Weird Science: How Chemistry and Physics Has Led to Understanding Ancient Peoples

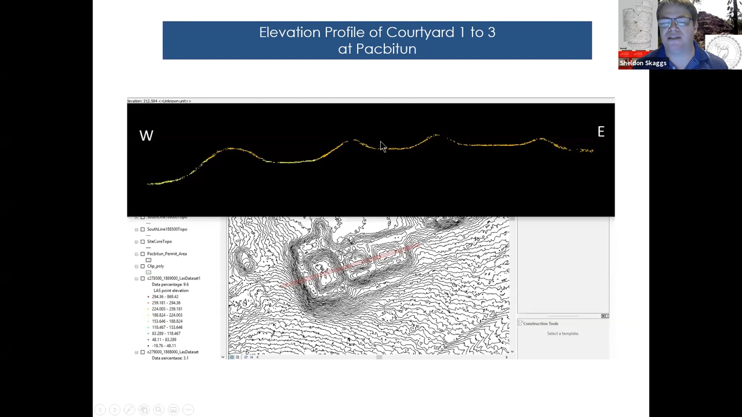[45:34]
which is I'll be, you'll see me standing on the side of this building in excavations right here. Structure 29 is what we call it. And then you have two more courtyards. So there's me standing on that slope. It looks a lot worse when I'm standing on it.